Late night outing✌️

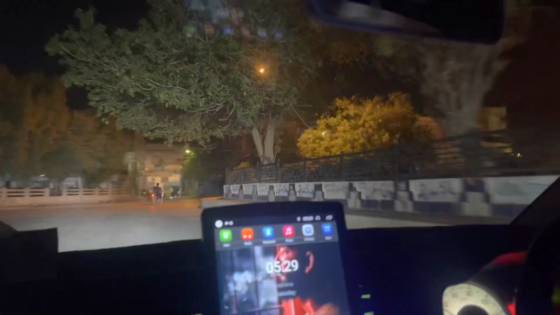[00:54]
जी तो हम बाहर निकल गए हैं थोड़ा रोड़ो की ख़वारी करने के लिए वह इस थी क्योंकि
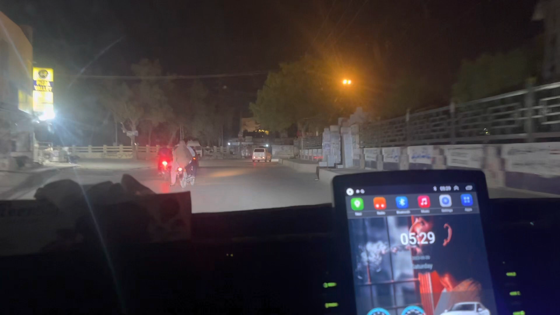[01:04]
पूरे दिन में बहुत जाता गर्मी थी और थोड़ा सा हैट्रिक डे गुजरा तो अब हम ने रात को हम थोड़ी बाहर की हावा पूरे दिन जितनी भी गर्मी थी
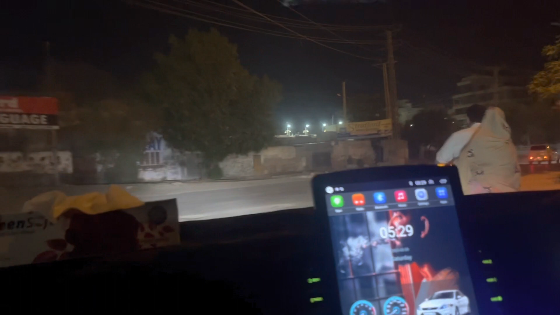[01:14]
दूप थी लेकिन रात को अल्ला का शुकर है कि बहुत अच्छी हवा चल रही है तो हमने रिसाइड
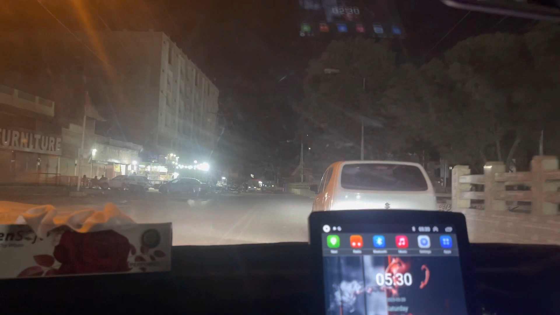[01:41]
चले अब हम आए है लसी बीने कीरे तो बर हम भी बताइंगे कि फुक जी है
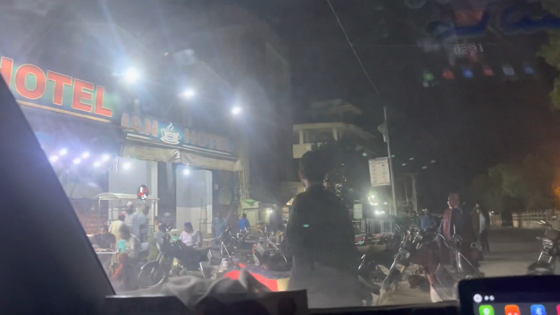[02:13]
अगर यहां फिनिश हो गई हो तो हम जाएंगे जफर लस्टी पीने के लिए दस तम आज हम